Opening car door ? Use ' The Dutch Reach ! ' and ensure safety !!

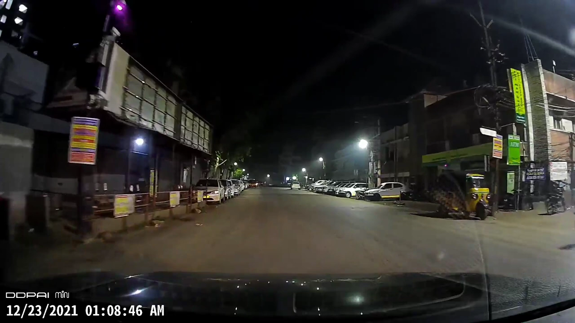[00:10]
of cars are parked here will any of them open their doors we don't know better so that's why i'm staying little away from him but see that see that that white car somebody suddenly opened the back door in a rush
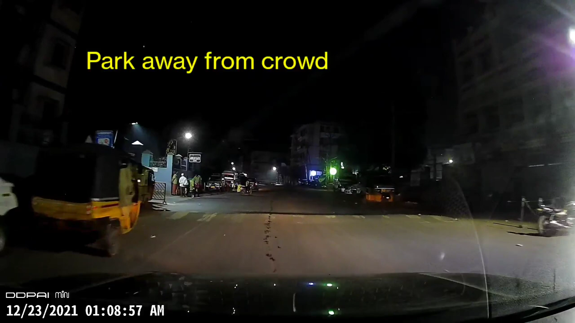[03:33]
before you open the door make sure nobody is at risk like here i'm already assessing here on the left whether this car